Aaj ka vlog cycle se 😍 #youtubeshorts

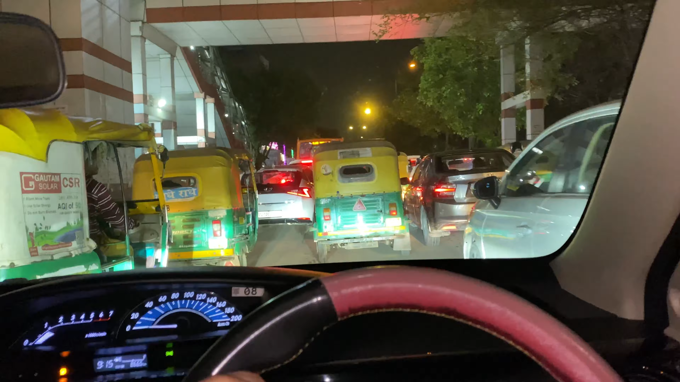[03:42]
9:15 हो गए, अब यहाँ तक यूटर्न तक पहुँचने में लग जाएंगे मेरे को तो 15 मिनट। भाई साहब पता नहीं यहाँ से समझ में नहीं आया किस चीज़ का ट्रैफिक है, मेरे को सिर्फ राइट तक जाने दो तुम, उसके बाद तुम कहीं मरो कहीं जियो मुझे कोई दिक्कत नहीं, मुझे बस यूटर्न लेने दो।
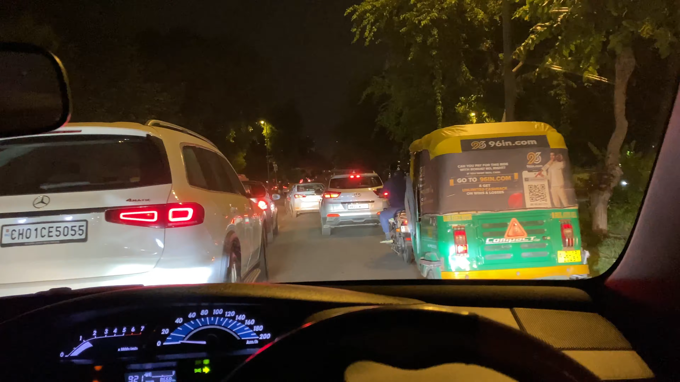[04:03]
ये देखो ये चीज़ का ट्रैफिक है, ये पूरा घूम के जाएंगे लेफ्ट के लिए,
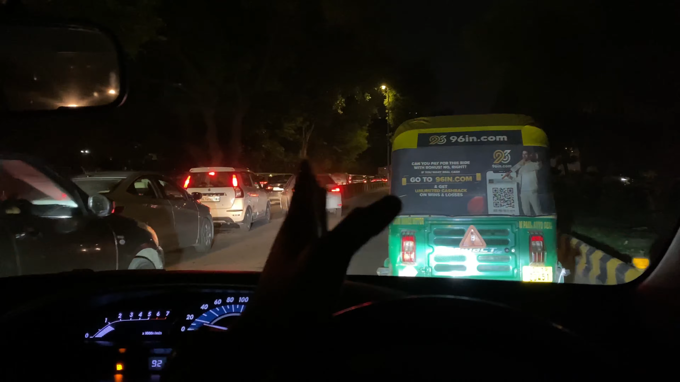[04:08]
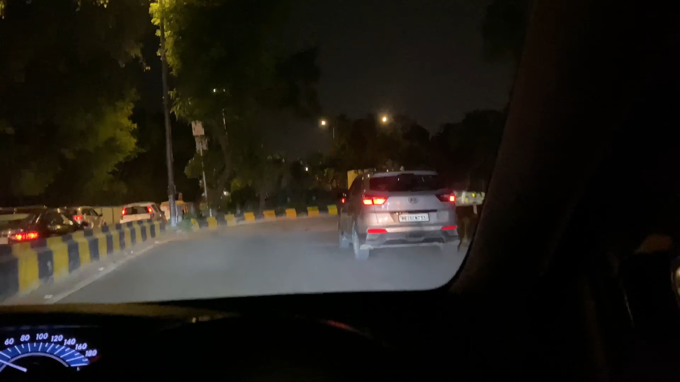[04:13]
हमें तो भाई राइट लेना है, अपना काम बनता आगे सबको पता ही है।